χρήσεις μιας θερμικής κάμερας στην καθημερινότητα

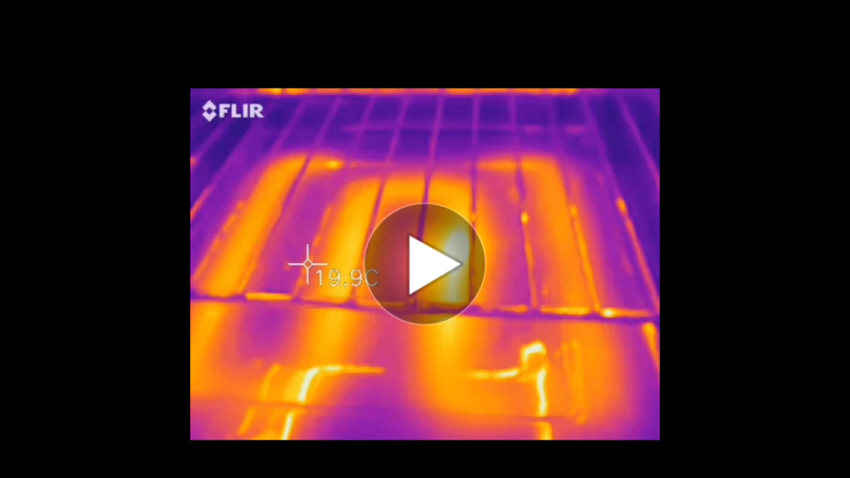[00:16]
Υπότιτλοι AUTHORWAVE Έχει μόνο στο συγκεκριμένο, έχει φελιζόλ στο ταβάνι Και βλέπετε πως φαίνεται η υγρασία με τη θερμική κάμερα και πως φαίνεται με γυμνό μάτι Μας δείχνει τα σημεία στα οποία έχει περάσει υγρασία Εδώ το ίδιο
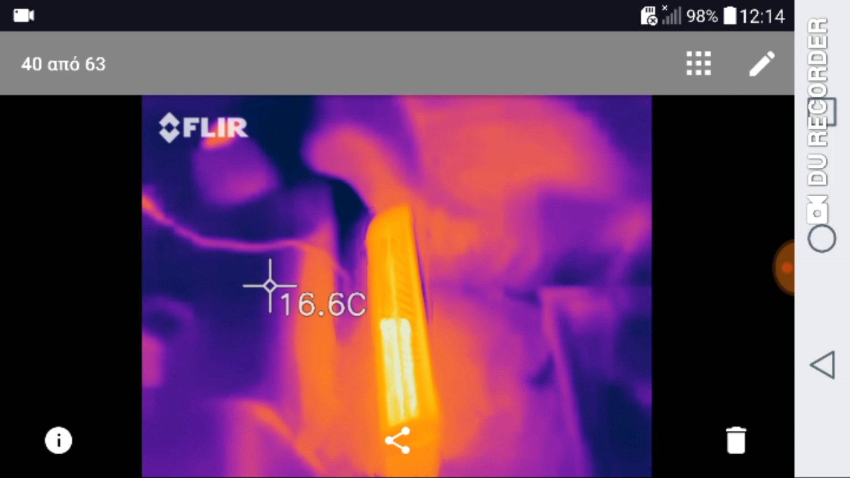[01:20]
On screen: spot 16.6°C
Και εδώ Όλα αυτά είναι στο ίδιο σπίτι Με τη θερμική κάμερα, βλέπετε που είναι οι απώλειες Εδώ βλέπετε πως φαίνεται ένας θερμοπομπός την ώρα που δουλεύει σε έναν χώρο Και εδώ
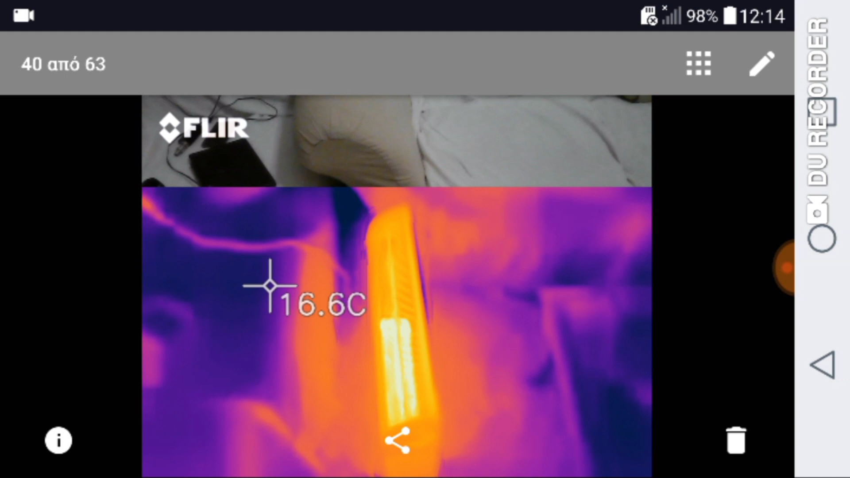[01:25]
On screen: spot 16.6°C
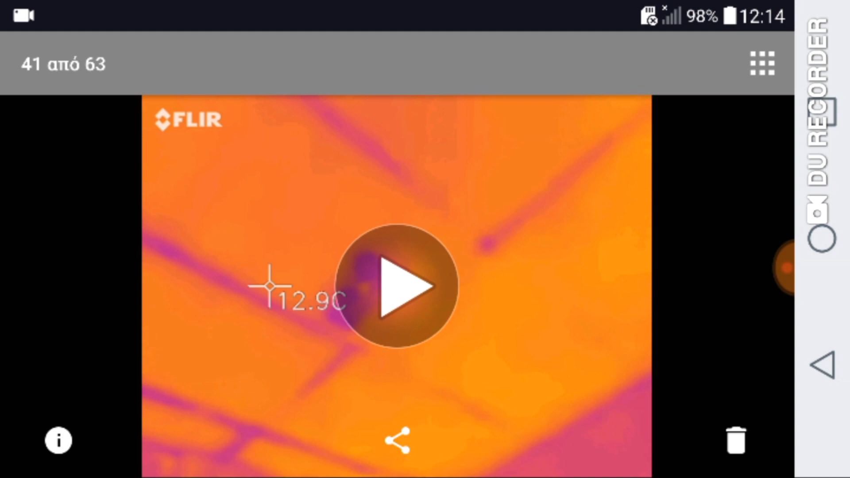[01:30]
On screen: spot 12.9°C
Δείτε πως φαίνεται η υγρασία στο ταβάνι
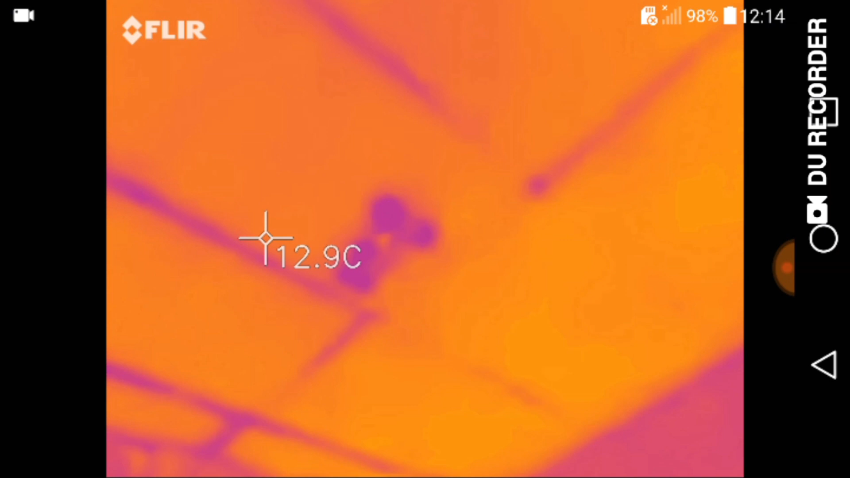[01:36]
On screen: spot 12.9°C
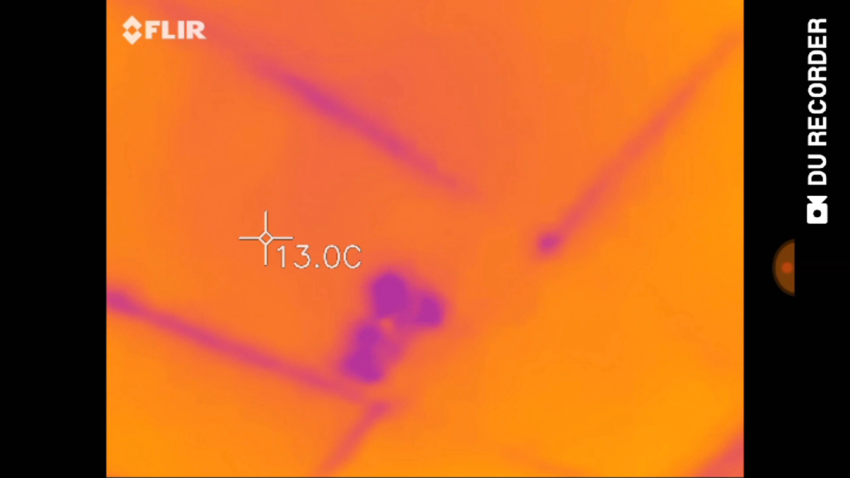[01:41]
On screen: spot 13.0°C
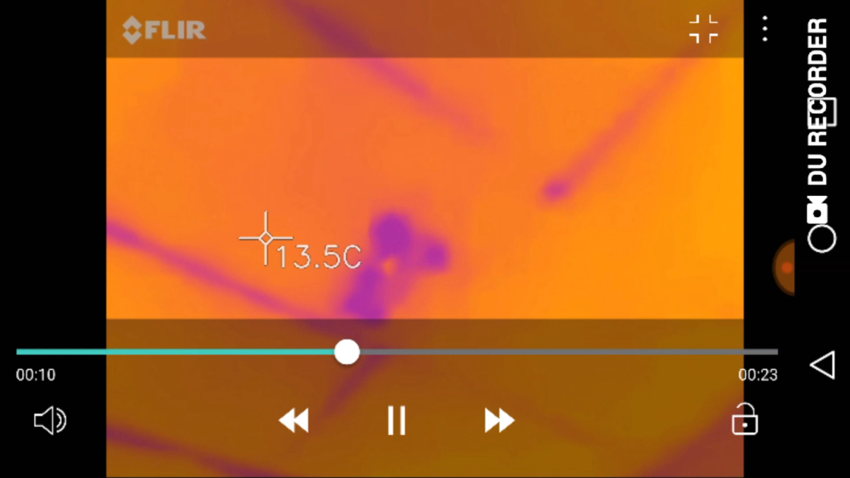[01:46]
On screen: spot 13.5°C
Εδώ σε φωτογραφία Πως φαίνεται η υγρασία στο ταβάνι
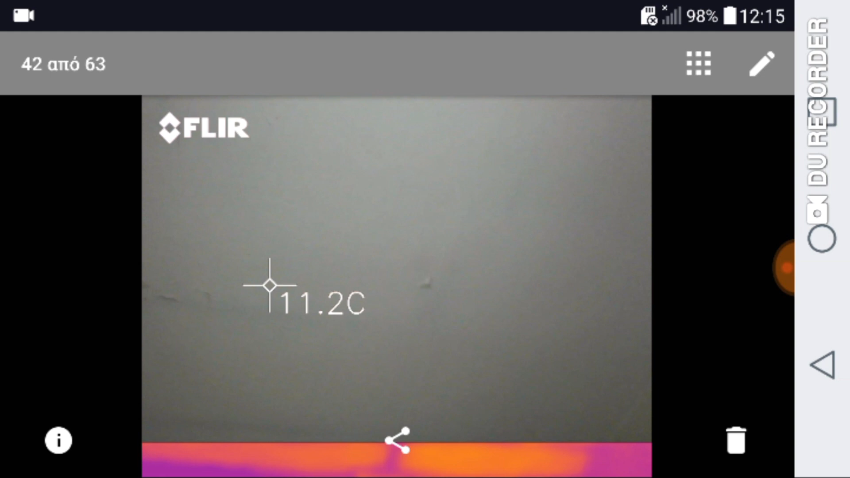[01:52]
On screen: spot 11.2°C
Βλέπετε τα σημεία που έχει σκάσει Με γυμνό μάτι Μας λέει ότι από πάνω κάπου περνάει νερό Και εδώ είναι ένας πινακάς Βλέπετε πως φαίνεται η υγενική ασφάλεια Και πως φαίνεται η ασφάλεια του θερμοσυφώνου επάνω
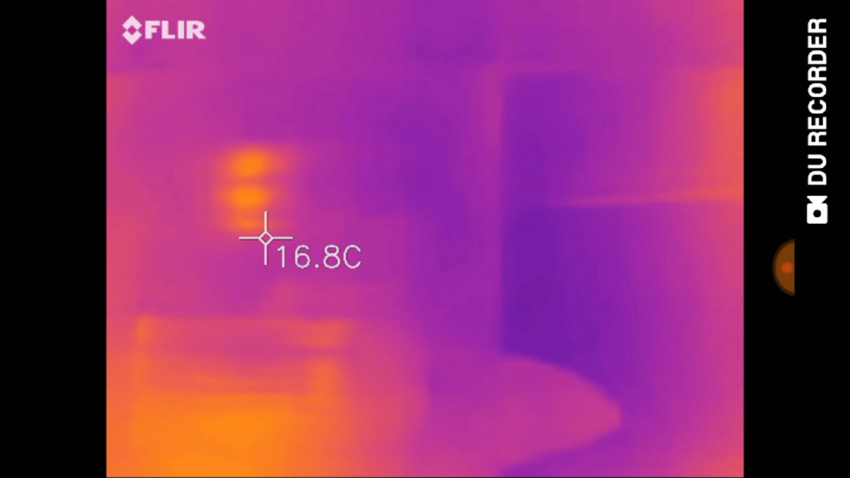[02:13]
On screen: spot 16.8°C
Πόσο κόκκινη φαίνεται
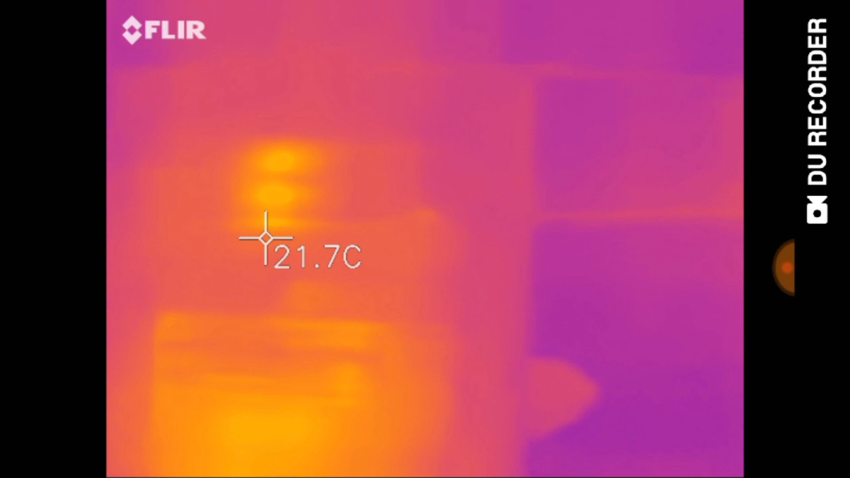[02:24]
On screen: spot 21.7°C
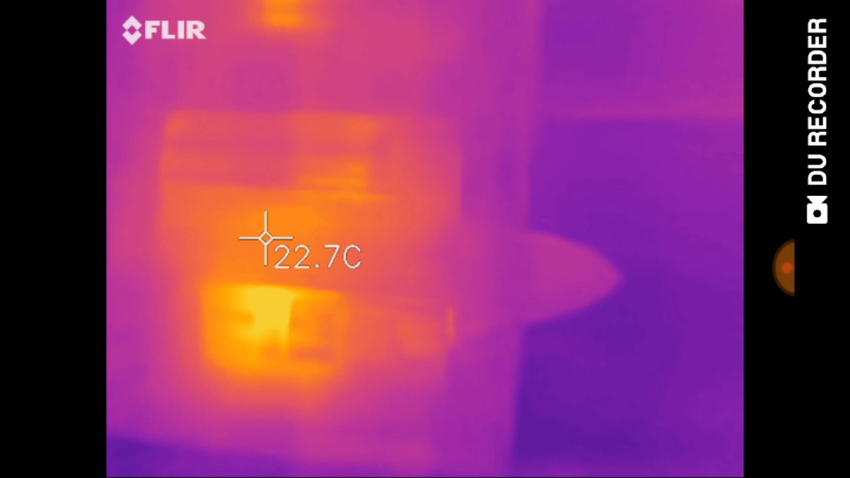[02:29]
On screen: spot 22.7°C
Βλέπετε τη διαφορά Εδώ σε φωτογραφία Εδώ το είχαμε δείξει στο άλλο βίντεο Πόσο μακριά μας δέχει τη θερμοκρασία που υπάρχει
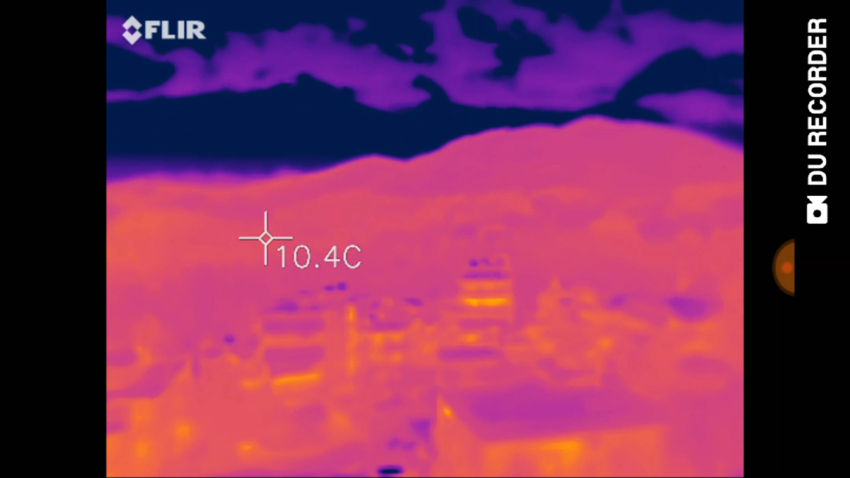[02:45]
On screen: spot 10.4°C
στην ατμόσφαιρα Πως φαίνεται τα σπίτια
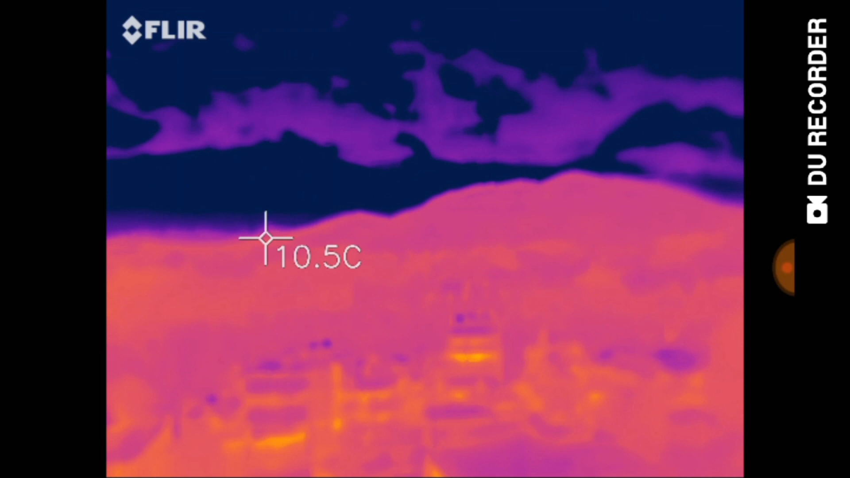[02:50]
On screen: spot 10.5°C
Και πως φαίνεται στο άπειρο στην ουσία Και πως φαίνεται στα σύννεφα
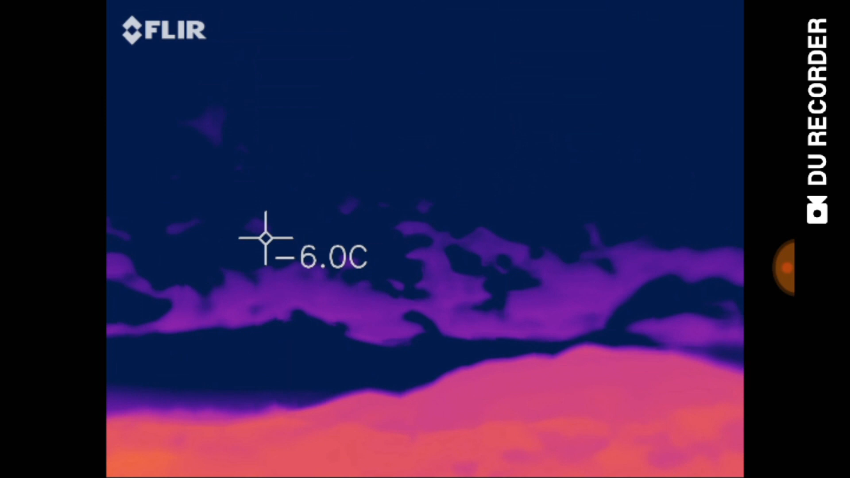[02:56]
On screen: spot -6.0°C
Εδώ βλέπετε ένα ηλεκτρολογικό κουτί Τη διαφορά της θερμικής απεικόνησης που υπάρχει σε σχέση με τον τείχο